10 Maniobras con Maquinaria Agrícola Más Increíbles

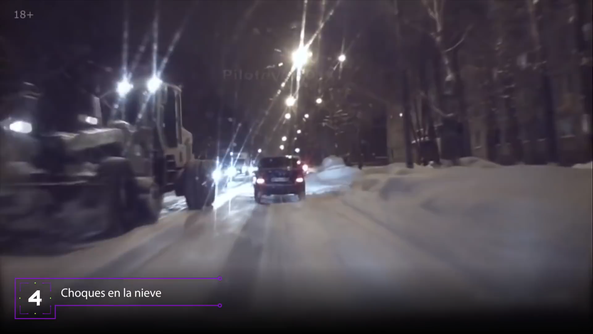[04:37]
Si mezclamos la falta de maniobrabilidad de un tractor con una carretera nevada, el riesgo de accidente aumenta enormemente,
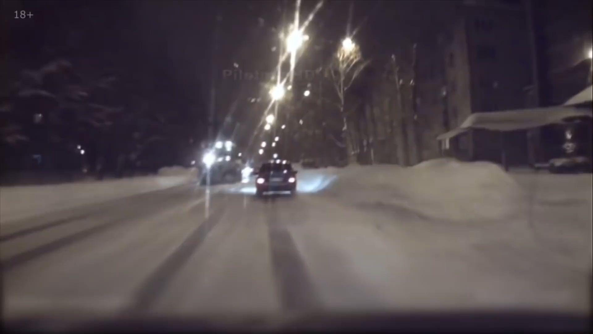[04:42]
tal y como vemos en este vídeo. La sensación que da es que el tractor patina por el mal estado del firme y casi aplasta algún coche. No es la única pérdida de control que podemos ver.